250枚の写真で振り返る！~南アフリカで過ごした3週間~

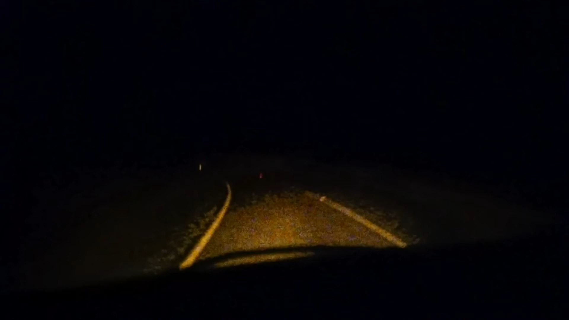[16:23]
これはね完全に霧が出てしまってもうじゃあ観測やめて下の宿泊施設に戻ろうという時に先輩の車に乗って降りてるんですけれども先輩もペーパードライバーだし車霧がすごすぎてその中を車で降りていくのでもう超騒ぎながらゆっくりゆっくり下ったっていう思い出の写真です